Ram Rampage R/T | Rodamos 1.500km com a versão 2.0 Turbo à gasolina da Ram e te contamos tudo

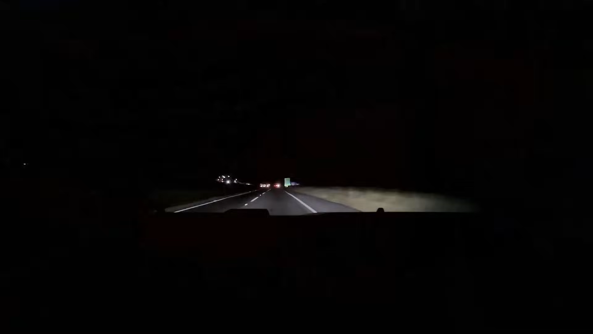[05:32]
Ele tem comutação automática do alto, só que o alto, ele ilumina mais placas nas laterais da pista e menos de longo alcance. Então isso é um ponto que me chamou um pouquinho a atenção.